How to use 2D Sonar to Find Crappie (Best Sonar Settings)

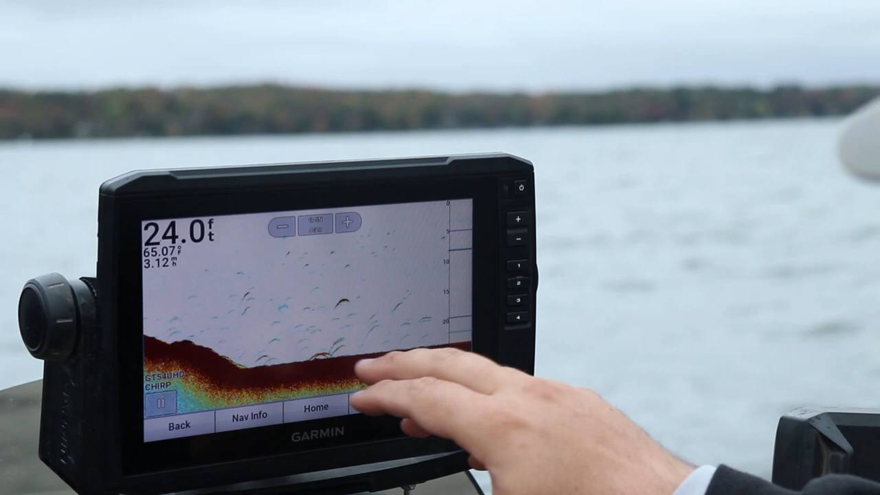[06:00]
On screen: depth 24.0 ft
Here, we'll get off to some softer bottom. Now, we're starting to see a little bit of flex or specks kind of in the maroon area here. And this is going to be our softer bottom. This can be difficult to see on 2D sonar.
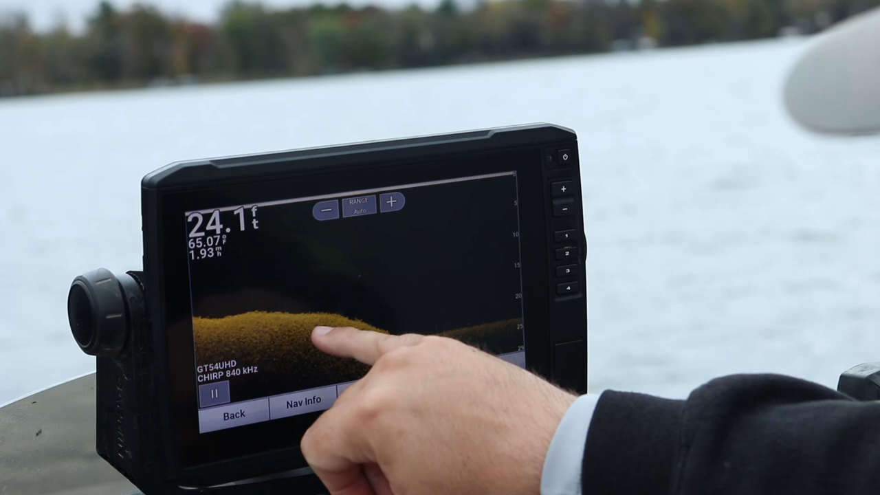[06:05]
On screen: depth 24.1 ft
It's much easier to see on down imaging or side imaging. But let's actually go into our gain. This is our gain here. We toned down our gain just a bit.
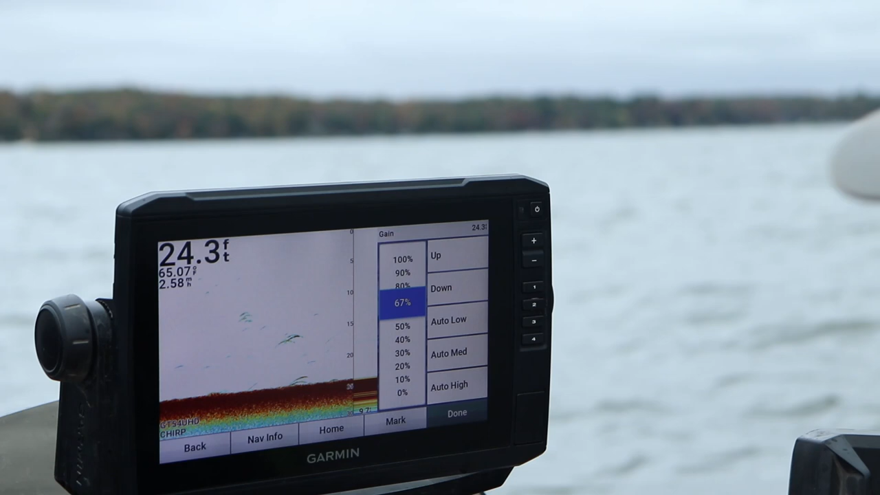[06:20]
On screen: depth 24.3 ft
Start making that red bottom a little less.
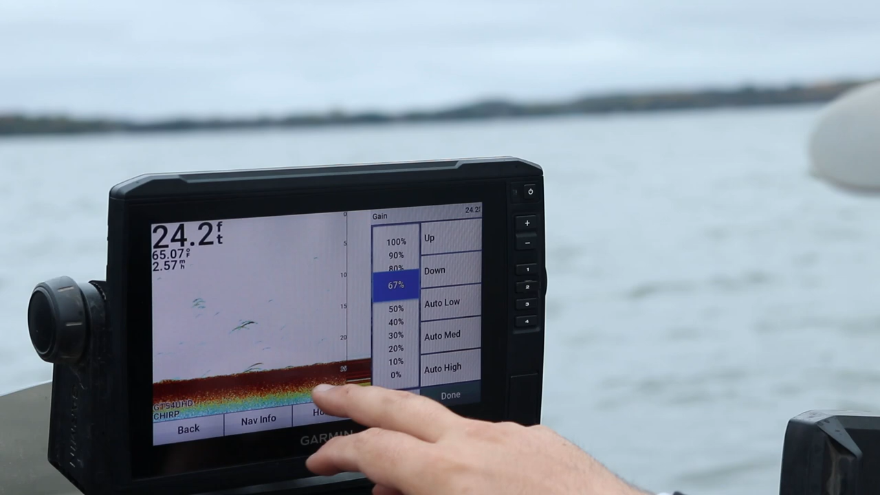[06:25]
On screen: depth 24.2 ft, water 65.07°F
Notice when I'm doing that, there's fish on the bottom. You can see these fish.
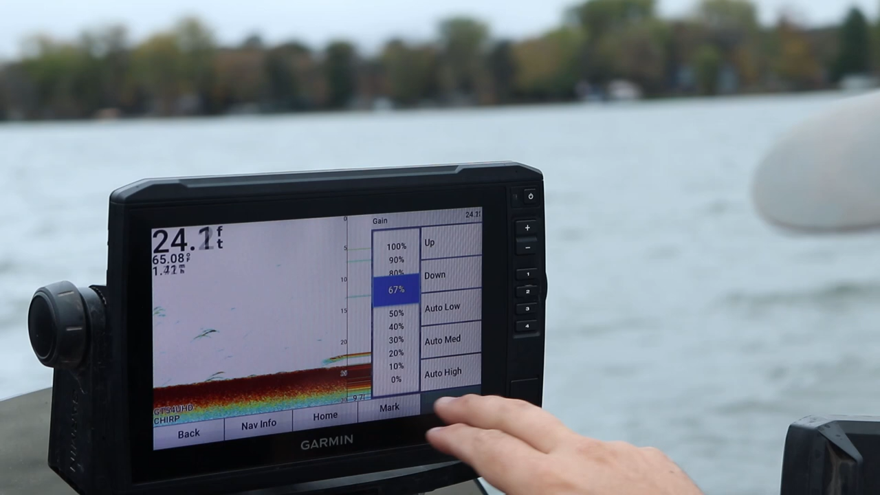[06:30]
On screen: depth 24.1 ft
Let's see if I can zoom in on some of these fish.
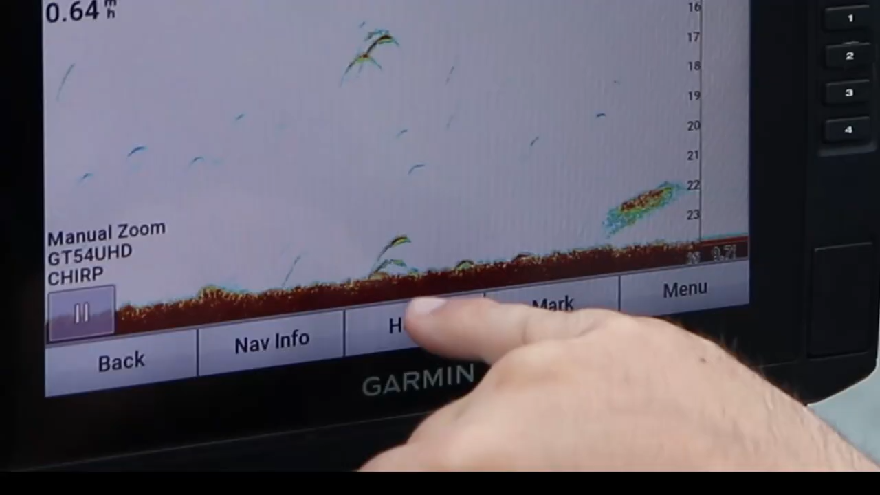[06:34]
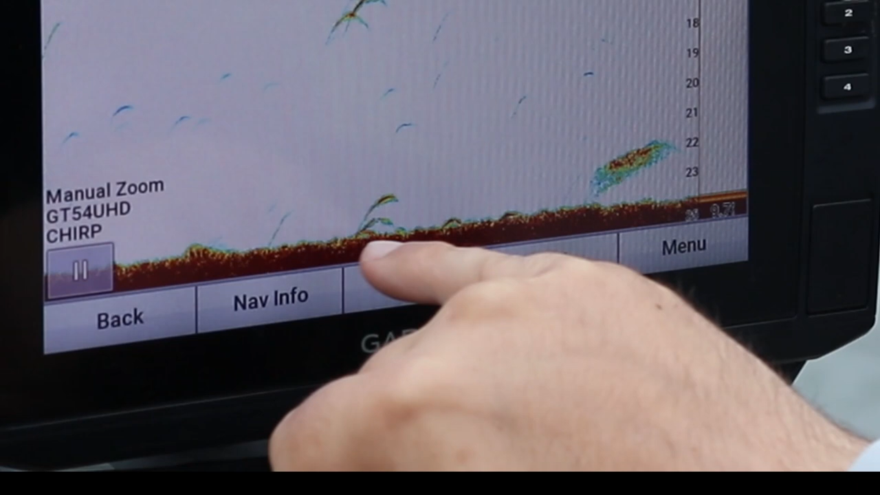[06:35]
See, there's fish on the bottom when I touch down that gain. I had the gain up a little too high.
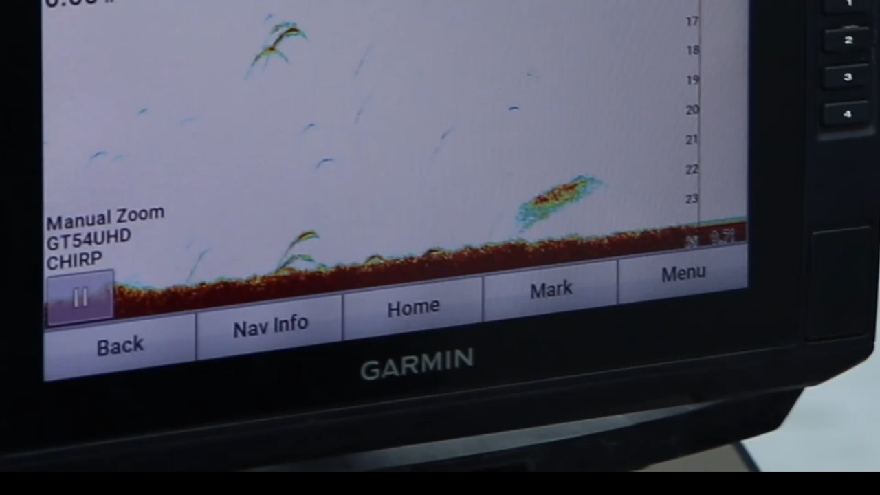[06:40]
I have it right now at about 67, I think.
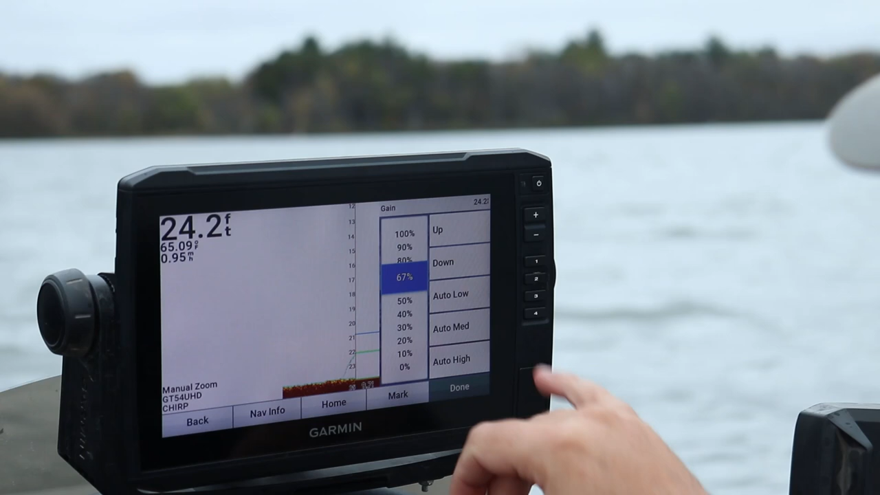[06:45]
On screen: depth 24.2 ft
Yeah, 67%. Play with your gain. Auto medium put it at like 80 some.
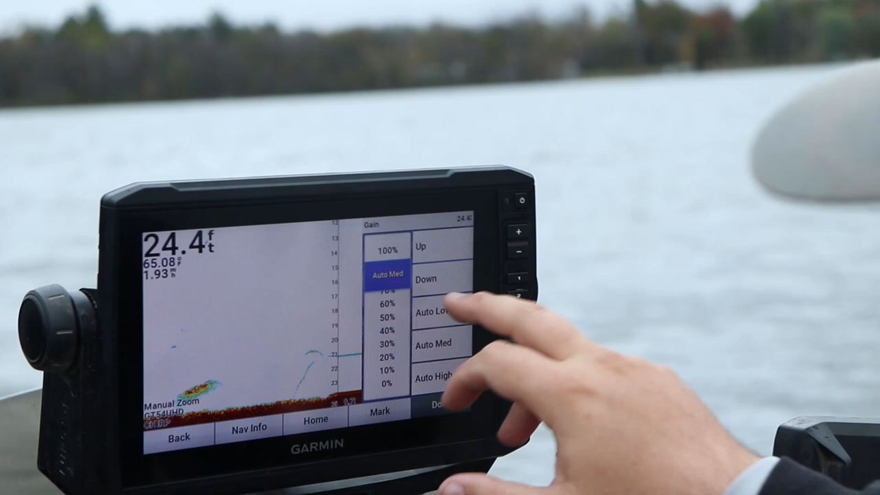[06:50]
On screen: depth 24.4 ft
I want this. Even auto low. We'll go 66. Seem to give the best picture.
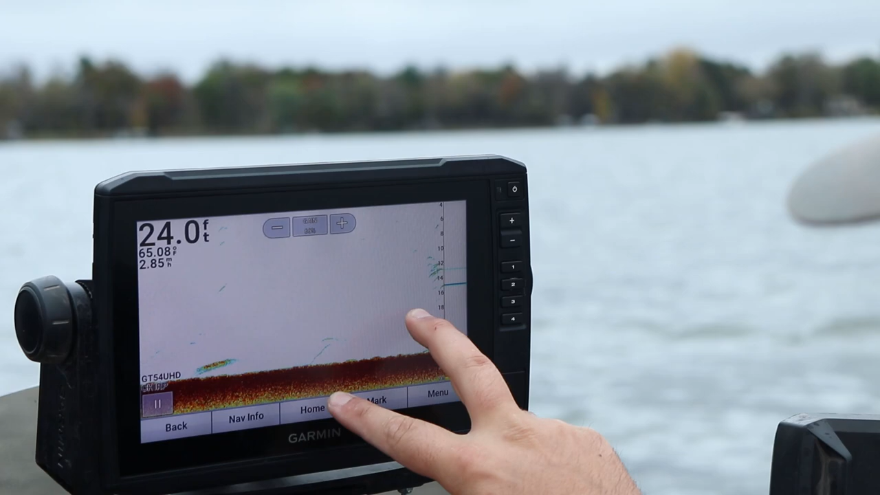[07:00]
On screen: depth 24.0 ft
Showing where there's fish on the bottom.
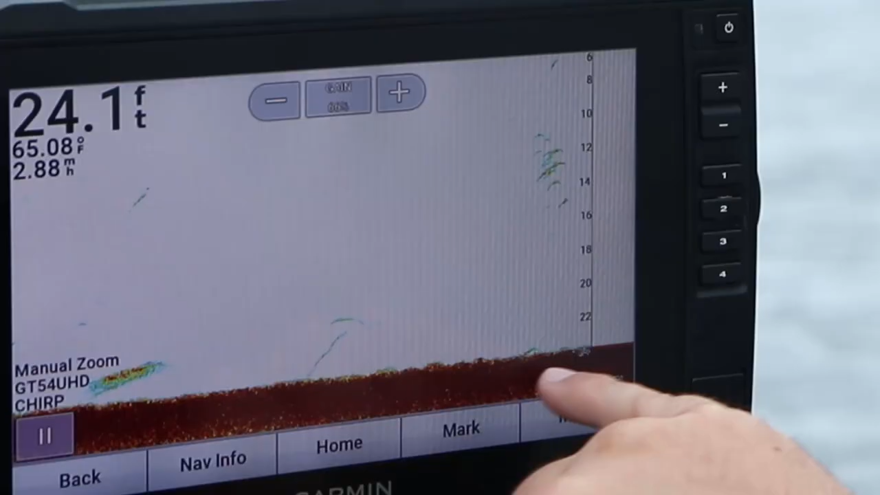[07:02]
On screen: depth 24.1 ft, water 65.08°F
Now, see how it's pixelated down here?
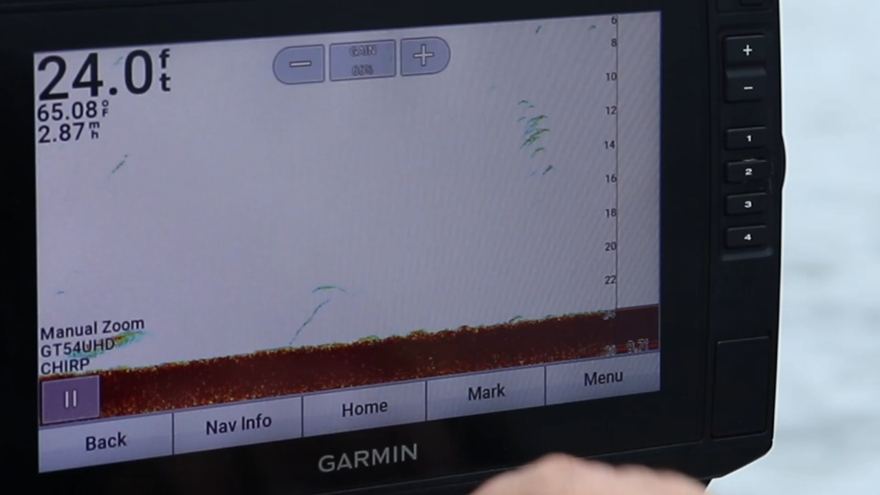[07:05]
On screen: depth 24.0 ft, water 65.08°F
This is all my soft bottom. As I get back up onto this ledge, you're going to notice it becomes a hard bottom again. And it's just going to be bright red all the way through.
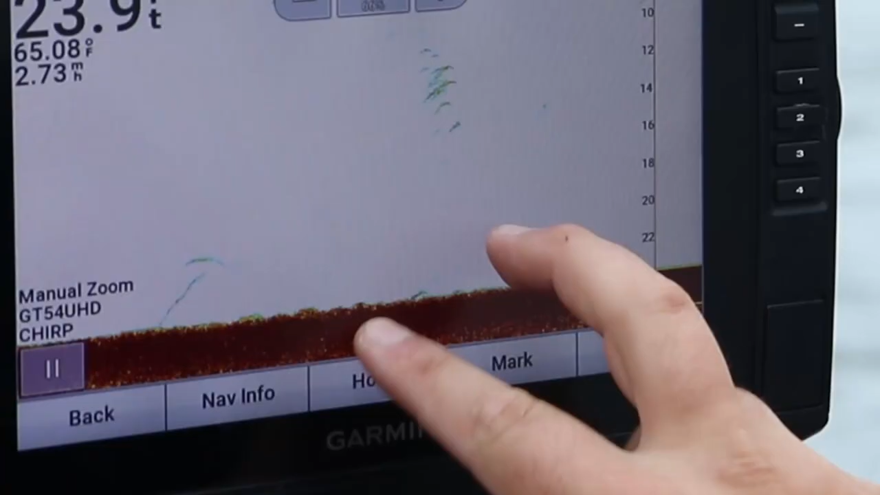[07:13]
On screen: water 65.08°F
But there's definitely fish right on the bottom.
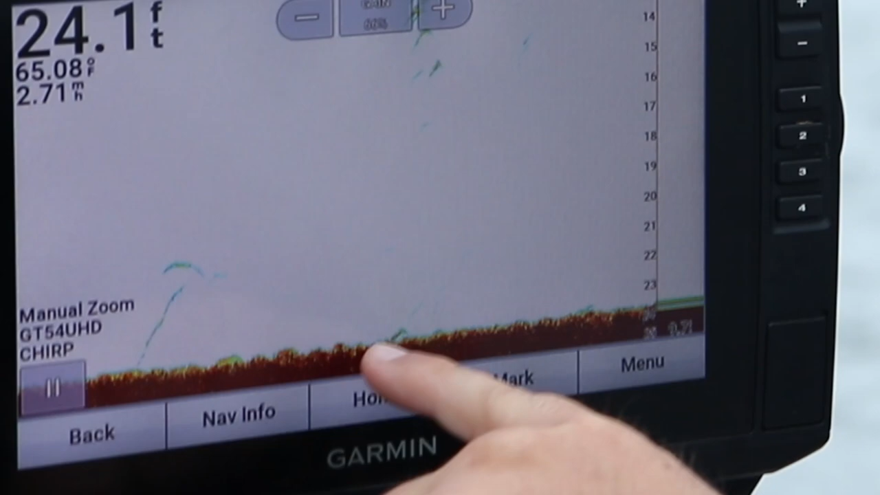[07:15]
On screen: depth 24.1 ft, water 65.08°F
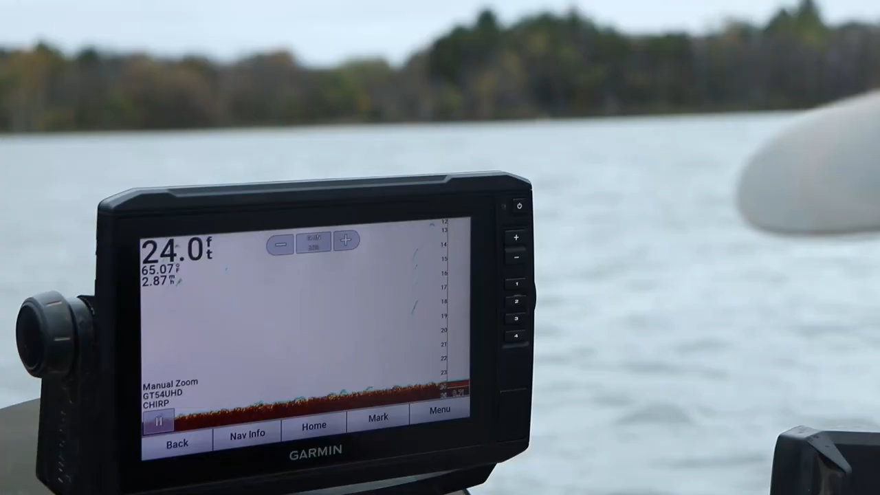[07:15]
On screen: depth 24.0 ft
We'll zoom back out. See as I'm zooming here? My total zoom is 0 to 30 feet.
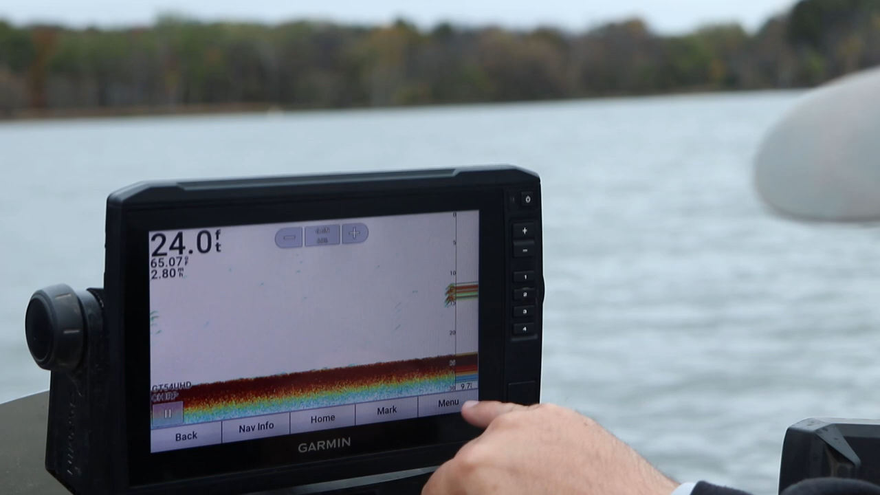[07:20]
On screen: depth 24.0 ft
And the reason I always set my depth to 30 feet
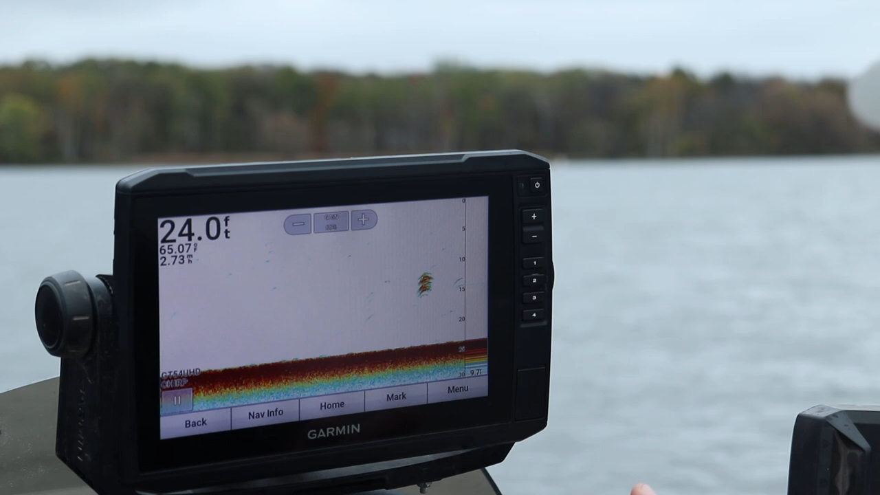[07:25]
On screen: depth 24.0 ft
on 2D sonar and on down imaging is because...